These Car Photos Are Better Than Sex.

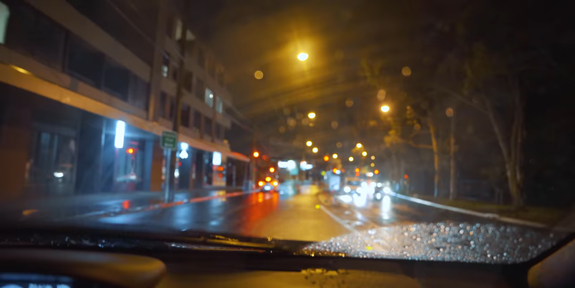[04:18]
Okay. If you have a look right here, it was like super calm and then slowly like a little bit of more rain sort of starts trickling in here.